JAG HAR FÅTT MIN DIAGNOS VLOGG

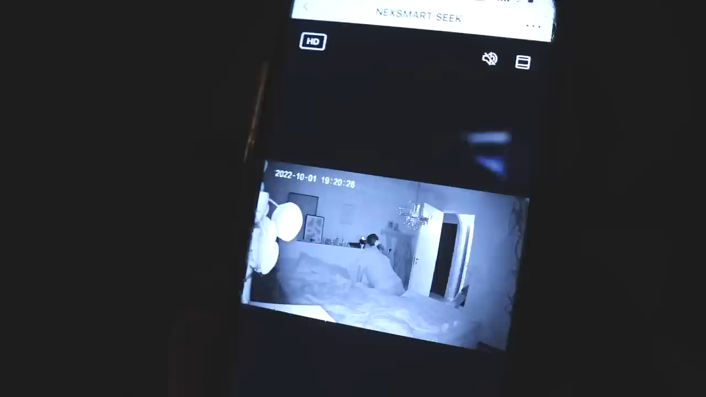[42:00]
Den kan se. Ska se om jag kan stänga till dörren där.
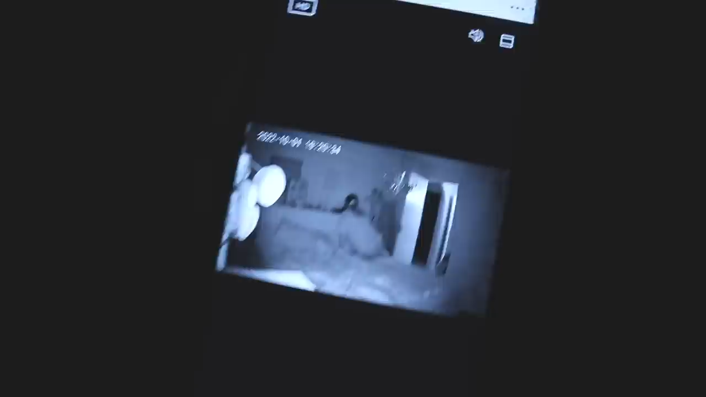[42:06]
Där det är ännu mörkare här inne. Man ser ganska bra ändå.